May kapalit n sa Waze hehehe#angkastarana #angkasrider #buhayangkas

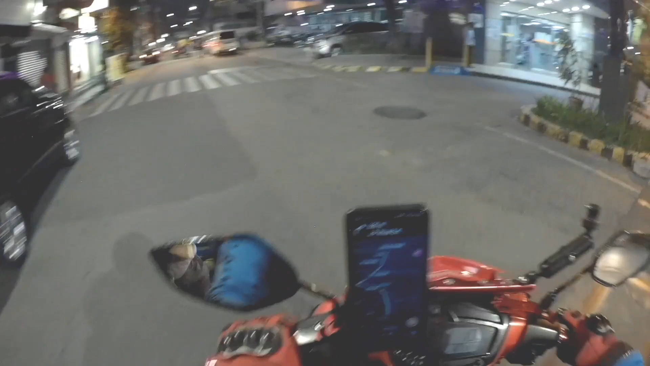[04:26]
Pagkataan ng 300 metro, kumanan sa JP Rizal Extension.
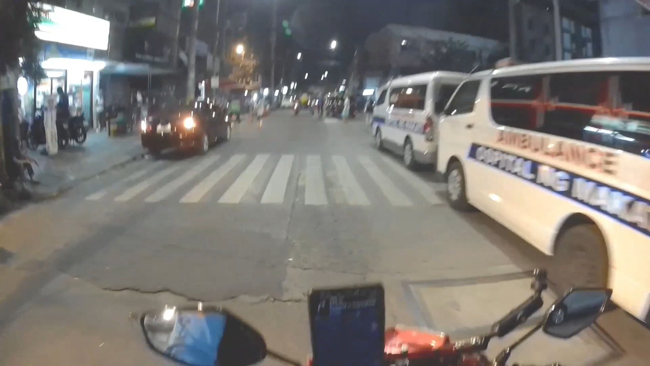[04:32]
Kumanan sa kaliwa. Busis mo siya, pagkaraan ano, ma'am. Pagkataan ng 300 metro, kumanan sa JP Rizal Extension. Abusis mo si Waze, ah.
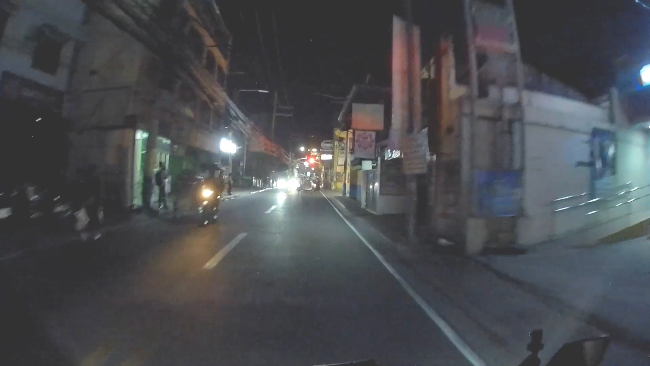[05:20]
Ano man tawag yung Inspiran? Pagkaraan ng 2.1 kilometro. Kumanan sa Caroncho Avenue. Bigyan kita mamayang sticker, ma'am.
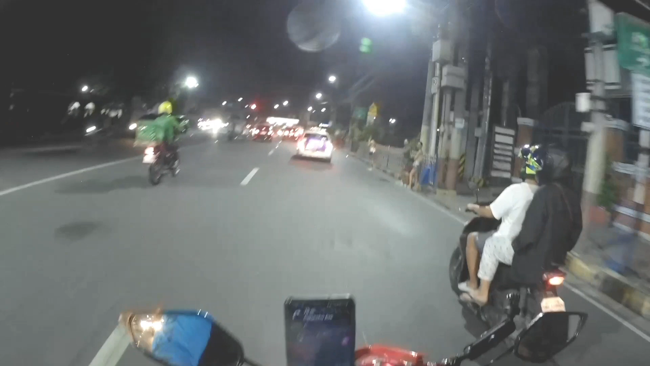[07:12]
Gala lang ng gala. Kumanan. Tapos kumanan sa Caroncho Avenue. Oh, tama ma'am ang sinabi ni Wei. Tama.
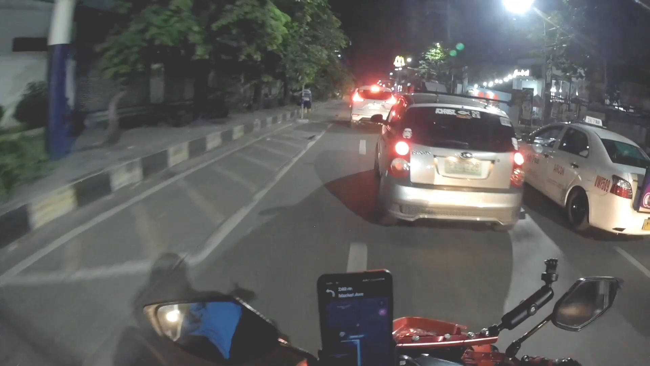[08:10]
Pagkaraan ng 200 metro, kumaliwa sa Market Avenue.